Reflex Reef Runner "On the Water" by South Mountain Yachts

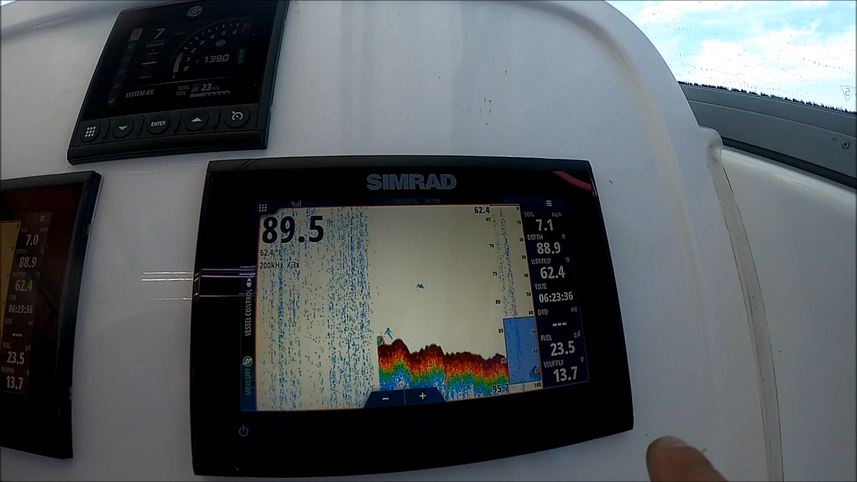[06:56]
On screen: water 62.4°F
We have it set up on the other unit right there. That's the depth sounder, AKA fish finder.